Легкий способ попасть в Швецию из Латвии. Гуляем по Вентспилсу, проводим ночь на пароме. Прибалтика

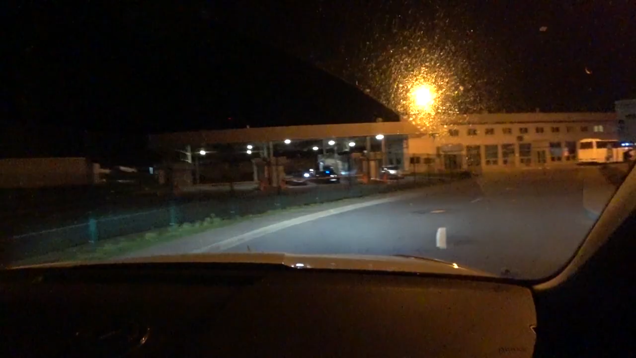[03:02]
видите людей на границе не так уж и много почти
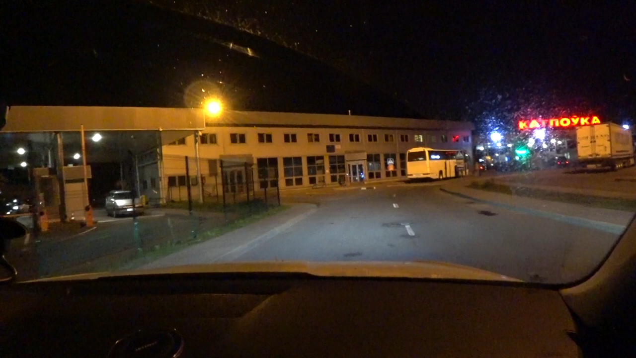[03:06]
в три часа ночи я бы сказала нет вообще
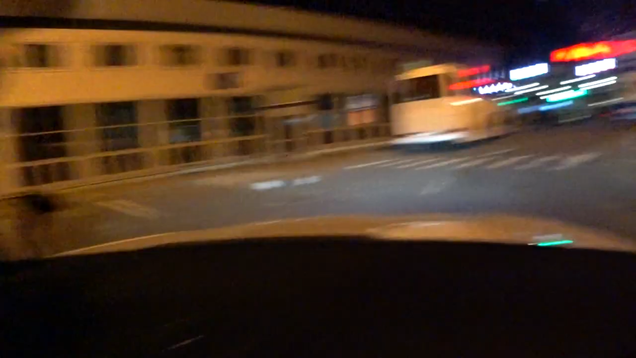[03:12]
котловка вот
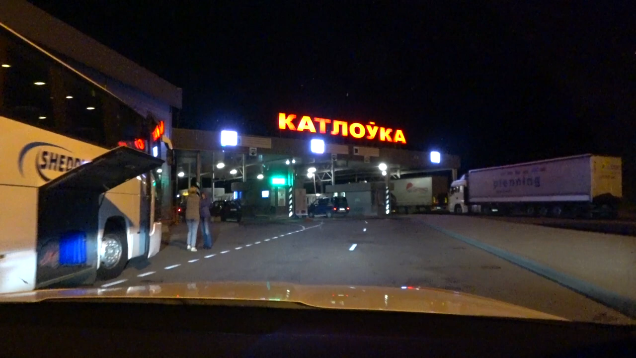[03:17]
сюда налево и так белорусскую границу мы прошли
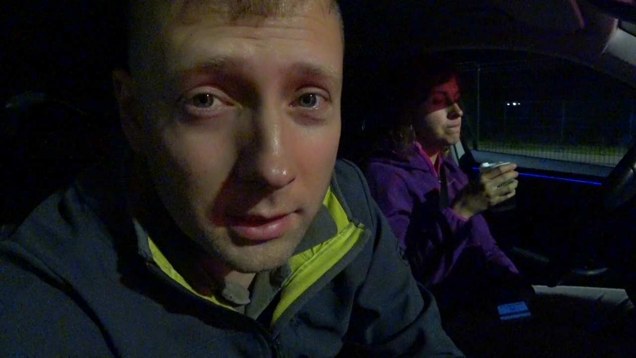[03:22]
примерно за 10 минут 10 минут турбопроход мы въехали на
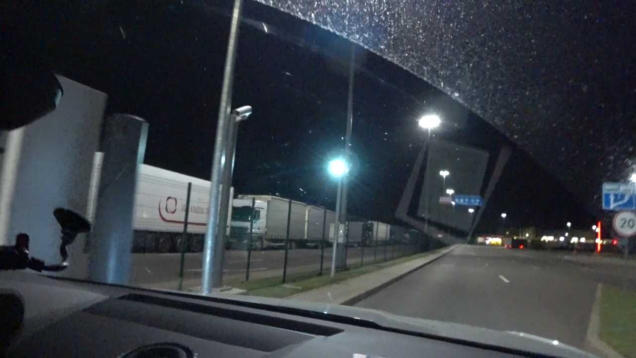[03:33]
литовскую территорию перед
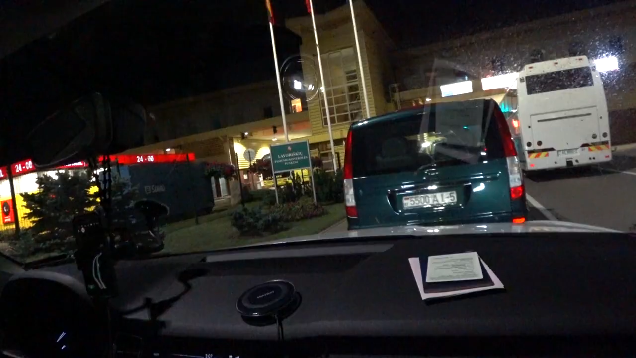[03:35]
нами где-то 5 6 ну может 7 машин время 3 часа 7 минут посмотрим за сколько пройдем мы провели чуть больше часа на литовской